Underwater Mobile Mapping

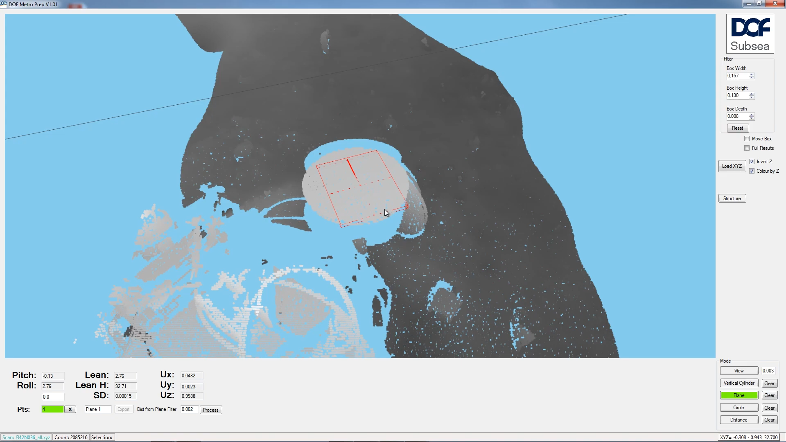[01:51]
We use our exclusive metro software with the laser point cloud to deliver metrology results to clients in the offshore and on gas industry.